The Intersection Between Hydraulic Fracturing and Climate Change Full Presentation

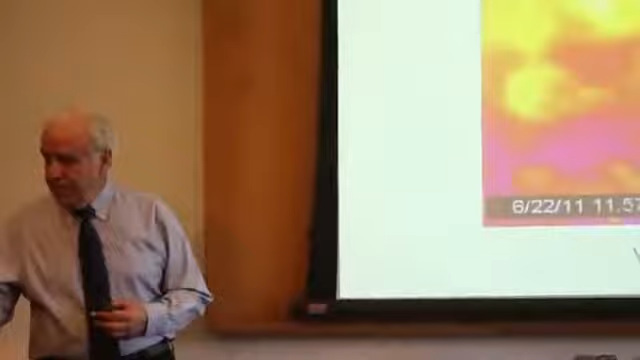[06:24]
What you're seeing in this video in false color
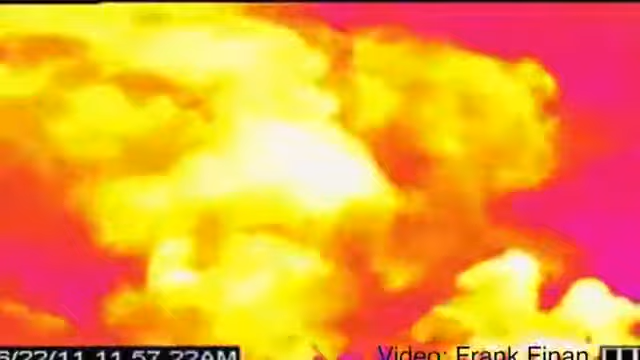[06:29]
is the emission of large quantities of methane, natural gas, during the flow back period of a well that has just been hydraulically fractured.
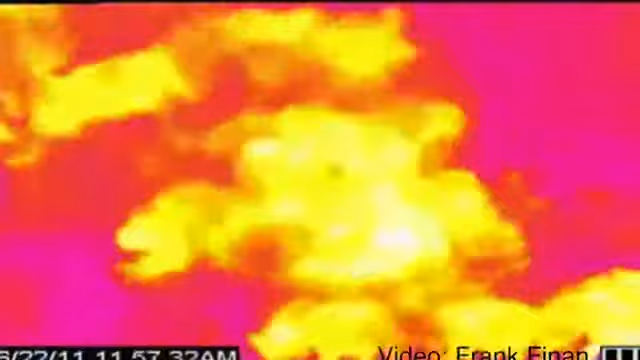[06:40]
Everything that's yellow is methane, natural gas. As you can see, there's large quantities being emitted and those emissions occur over days, sometimes up to a week or more.
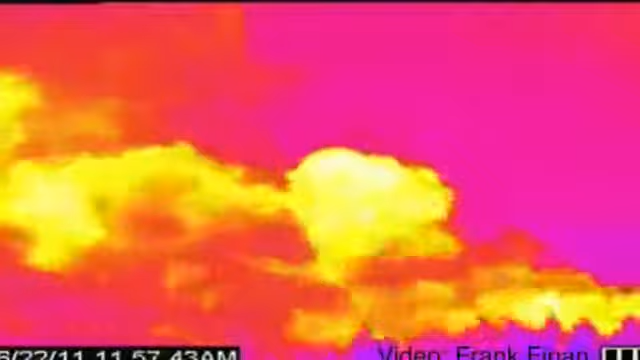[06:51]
So hundreds of thousands of cubic feet of methane are being vented into the atmosphere to become a greenhouse gas, which over a short period of time is 100
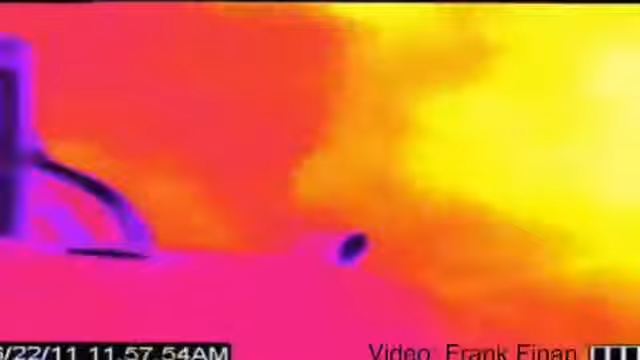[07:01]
times more potent than carbon dioxide as a climate change agent.